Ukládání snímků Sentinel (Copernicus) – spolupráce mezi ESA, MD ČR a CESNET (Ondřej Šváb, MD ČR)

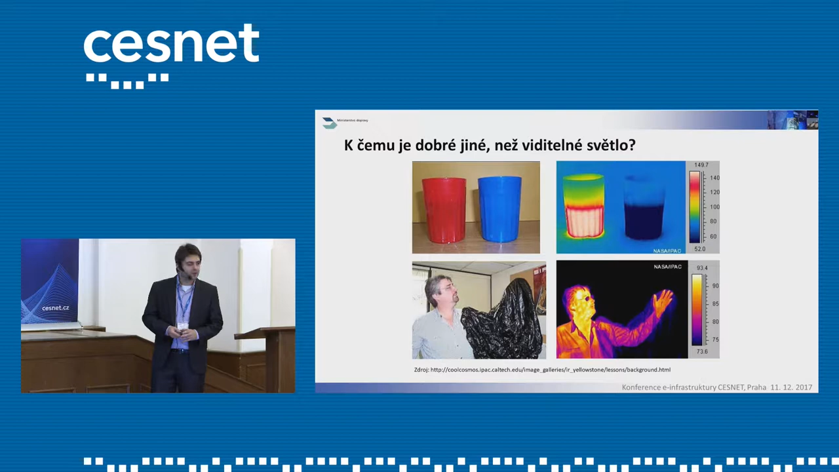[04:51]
klasicky lidským okem, ale také data nebo pásma, která jsou z oblasti termálního pásma nebo z oblasti radarového zobrazování, to znamená mikrovlné pásmo.
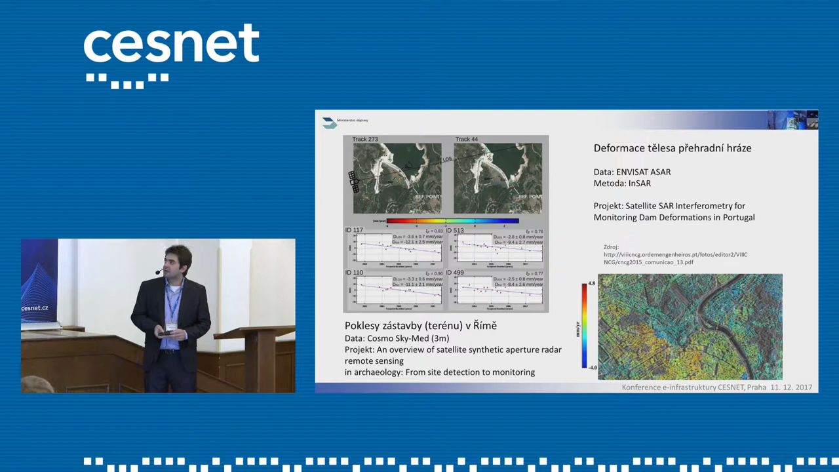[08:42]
Tady vidíte poklesy hříma, tak jak se postupně propadá dolů, tady vidíte vlastně příklad poklesů na jedné z hrází. Toto jsou data už nikoli vzdruží Sentinel, ale z Cosmos Skymedu, což je italská družice.